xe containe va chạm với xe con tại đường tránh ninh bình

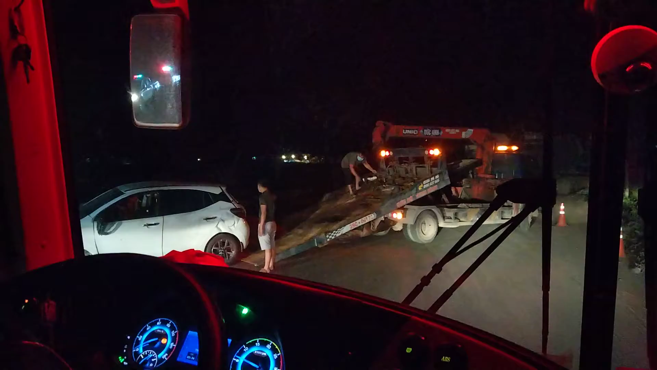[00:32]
Cái này anh bưng ở chỗ tâm điểm bưng bưng nguyên con lớn luôn. Xích xích con lớn. Này đường hẹp quá. Có nghĩa là con lớn vẫn đứng mà.
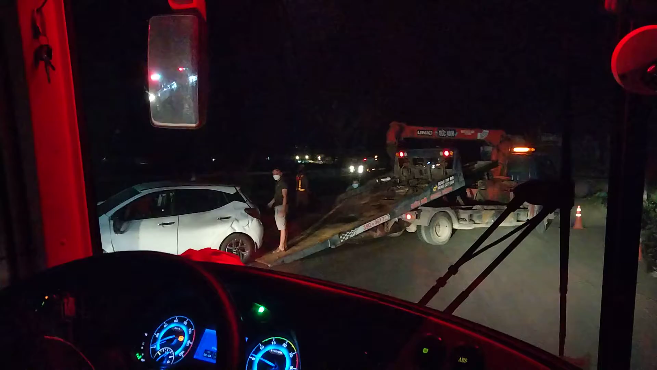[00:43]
Quẹ quẹ. Đó như kia, đó 10 mét, 10 mét, đường 10 mét nha. Từ chỗ vạch cuối cờ thế nào
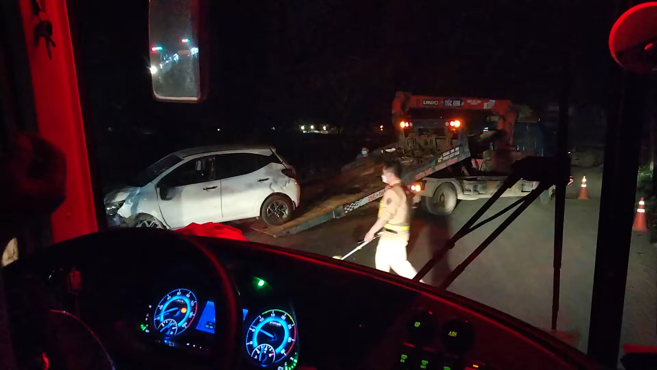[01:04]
đến ra ngoài số số từng con chưa ra số mà đây lục có lăn nữa mà nữa đây lốp rồi mèo mẹ em làm gì được nữa không có nghĩa là hình vẫn lăn bình thường mà em bây giờ hẳn ốp lốp lật ra rồi quay chứ nữa đe xuống nó nặng đe xuống nhiều đó tính cái điểm cuối của bì gia đình